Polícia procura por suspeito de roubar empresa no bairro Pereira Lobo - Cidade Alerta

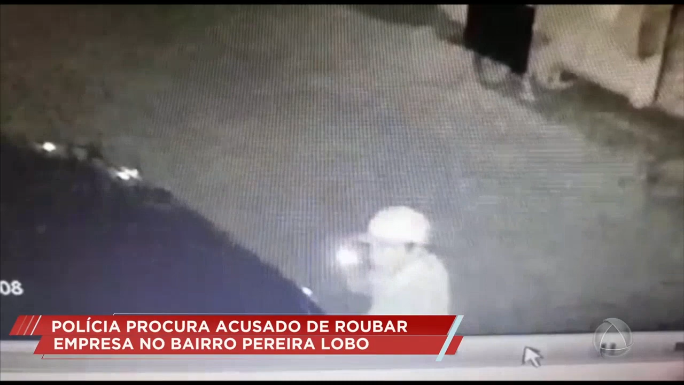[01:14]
Este homem que aparece aí na imagem, se você tiver alguma informação que possa levar a polícia a esse marginal, diz que 181, que é o disco de denúncia, ou 190 da polícia. Ele foi flagrado e você pode contribuir muito com a polícia de Sergipe a fim de identificar e a polícia prender esse marginal. Quando o fato acontece, a notícia aparece.